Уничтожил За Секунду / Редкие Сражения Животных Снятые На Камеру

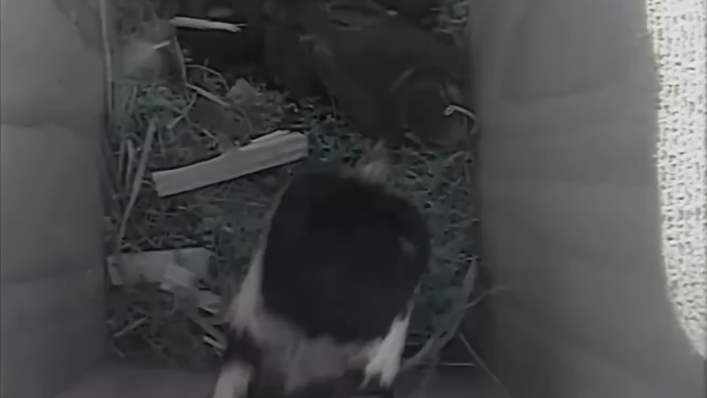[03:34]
пока в их домик не прилетел хищный дятел.
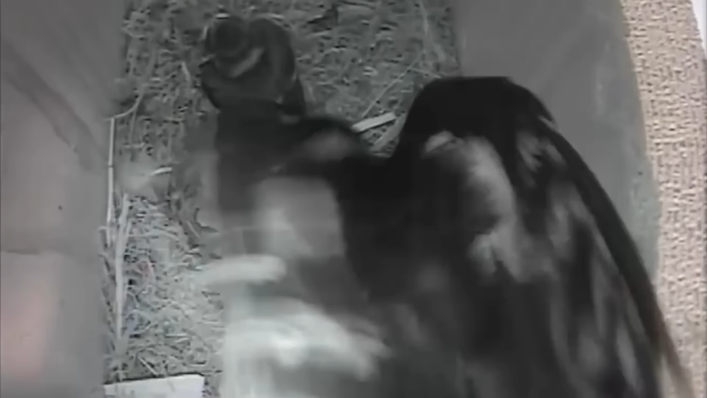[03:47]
Думаю, это не стандартный рацион дятлов, ведь они не охотятся на мелких птиц.
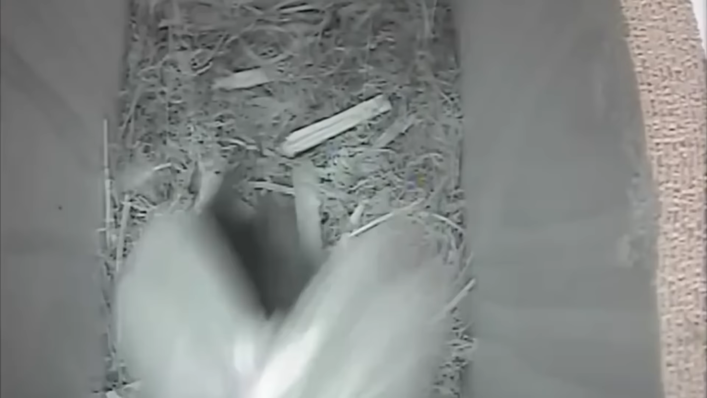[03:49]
Но этот наверняка был какой-то дятел-маньяк.
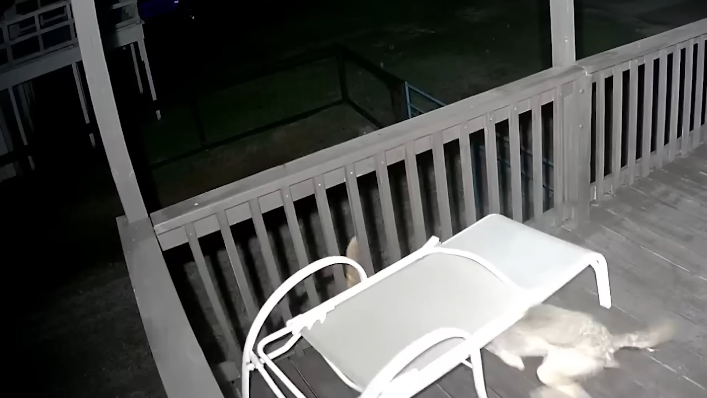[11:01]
Камера видеонаблюдения засняла, как койот атаковал и хочет съесть домашнюю кошку. Но кошка без боя не сдаётся, она защищается как может.